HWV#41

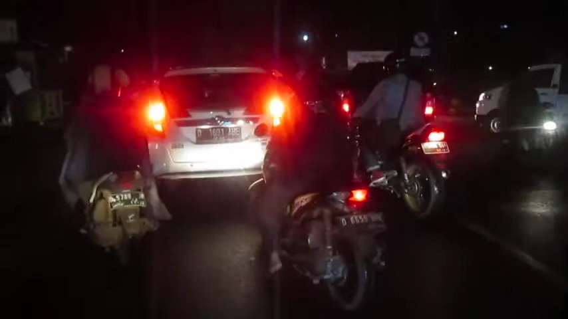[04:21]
Bikin macet. Pinggir weh lah ah. Motor kayaknya. Motor sama mobil ya.
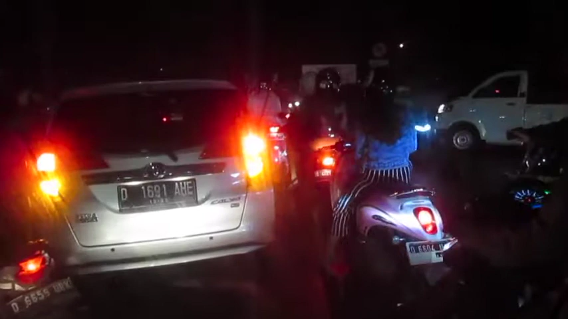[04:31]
Jatuh aja motornya.
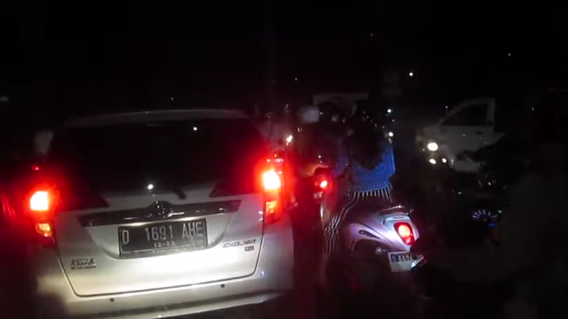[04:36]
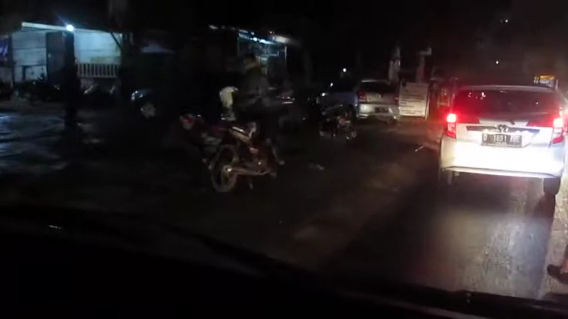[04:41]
Pelan aja lah nih motor jalan-jalan. Pasti nih mobil mau masuk.
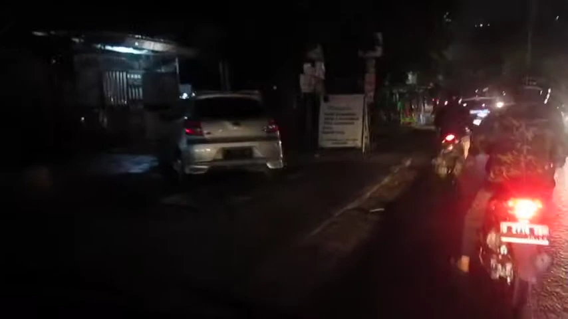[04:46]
Dia mau tong masih dari. Pasti mobil tuh
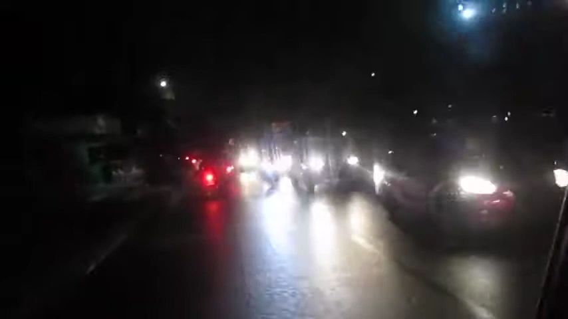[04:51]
dari tikungan, motor lurus, nabrak kan gitu kan jadinya kan.